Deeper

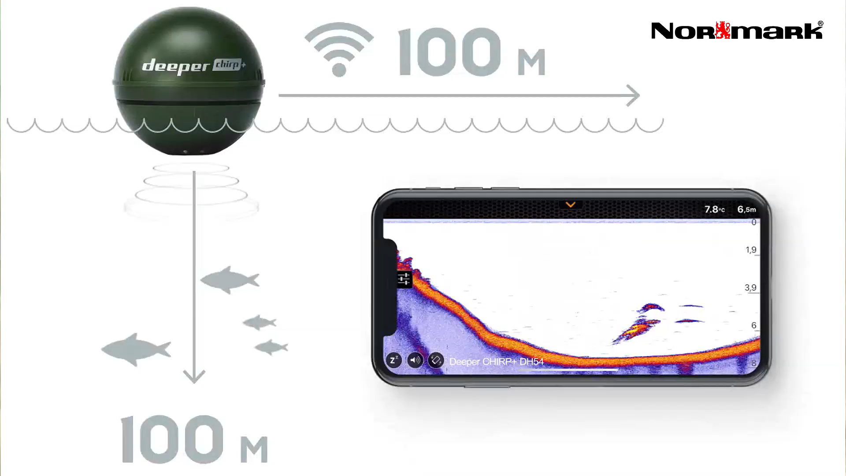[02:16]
On screen: depth 6.5 m
CIRP este un acronim pentru puls radar comprimat de înaltă intensitate,